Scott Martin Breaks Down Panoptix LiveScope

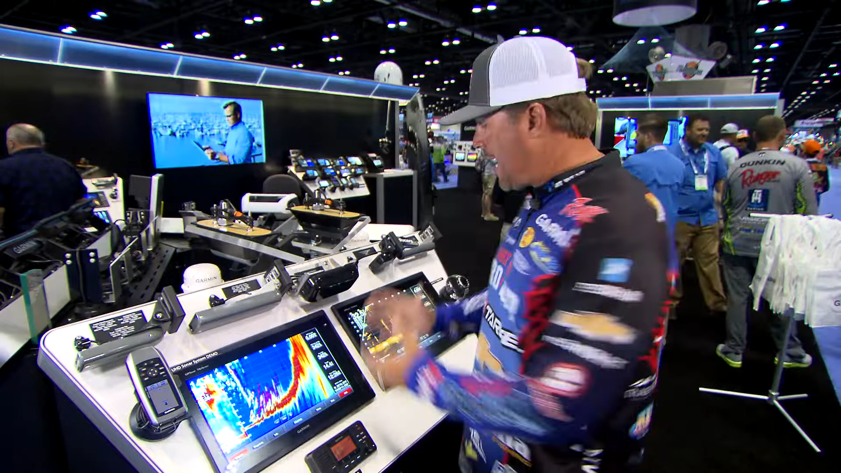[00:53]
So it's high definition versus your standard traditional sonar in essence. That's the best way for me to describe it.
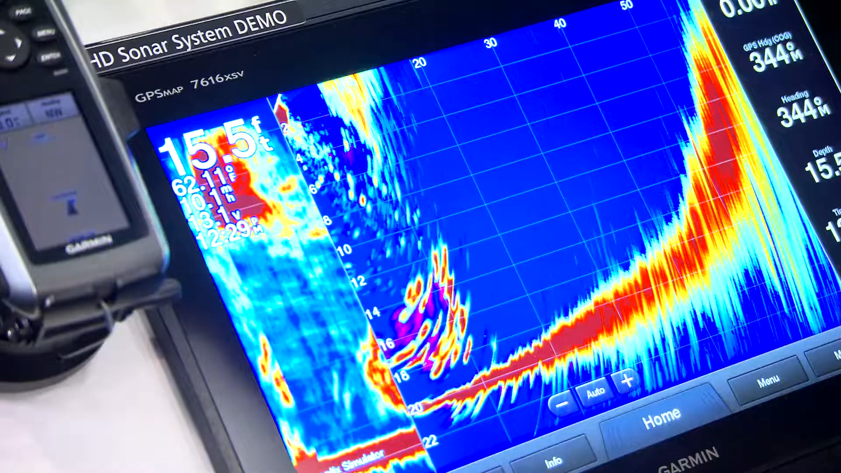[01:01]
On screen: depth 15.5 ft
So here's your traditional Panoptix, again, which I've caught so many fish on.
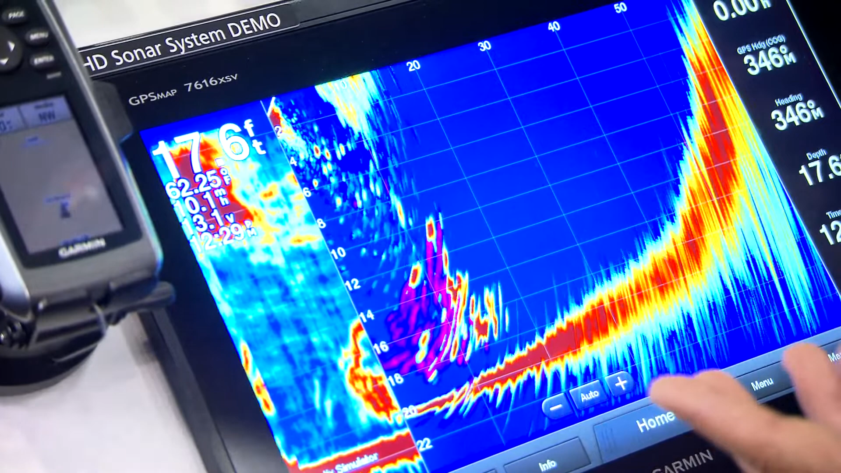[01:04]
On screen: depth 17.6 ft
You can see the bottom. You can see the fish and the bait swing them out, swimming out in front of the boat, but you look at the targets.
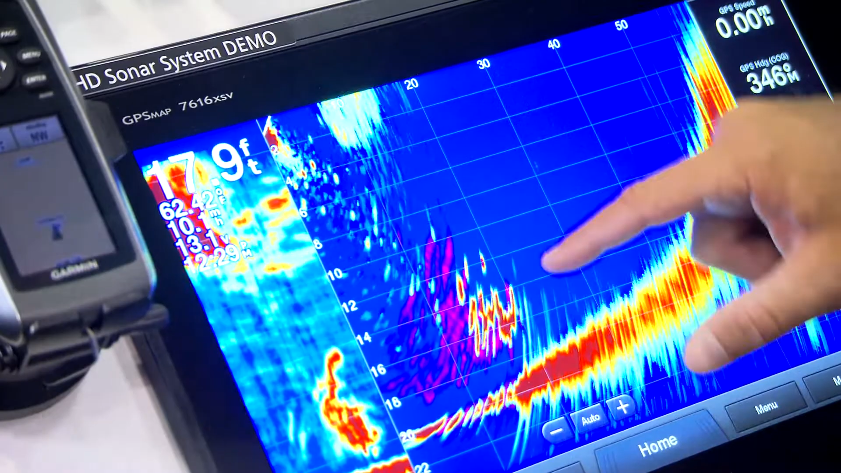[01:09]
On screen: depth 17.9 ft
Still great targets, right? Still very useful. Here's some targets here.
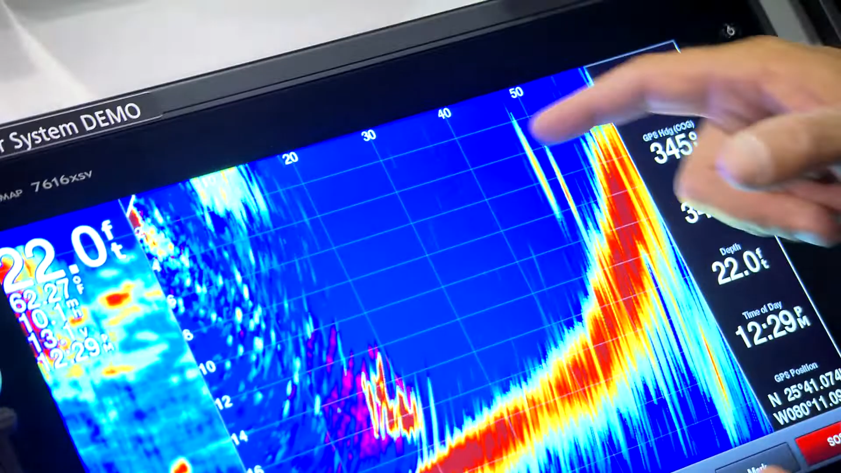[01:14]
On screen: depth 22.0 ft
These are two fish coming off this ledge. These are great returns, but when you compare it to the LiveScope now,
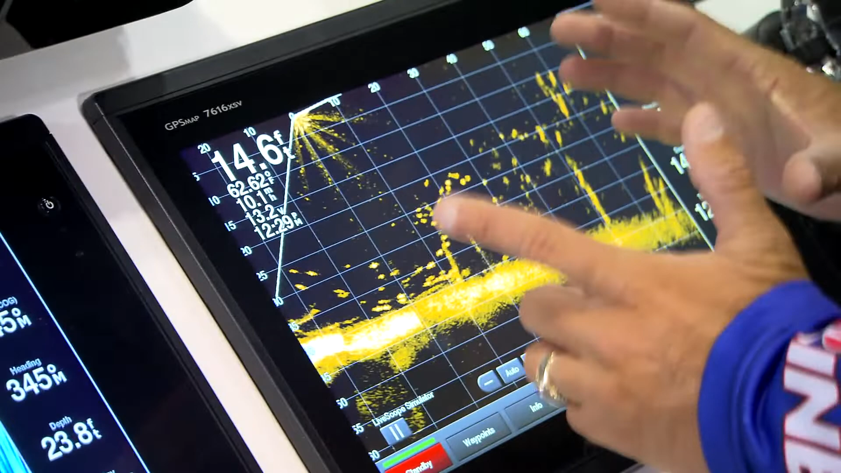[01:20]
look at the bottom and look at the individual fish. You can see the shape of the fish. So one of the coolest things I've done with the LiveScope so far is I was at Lake St.